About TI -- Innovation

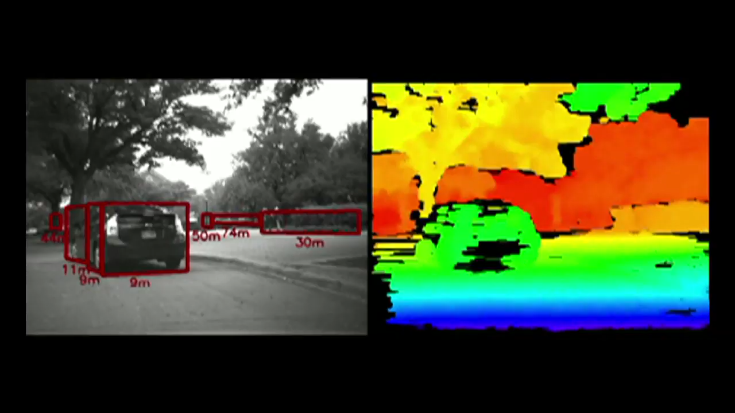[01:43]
It's technology that actually warns a driver if a car is merging into a lane they're about to move into.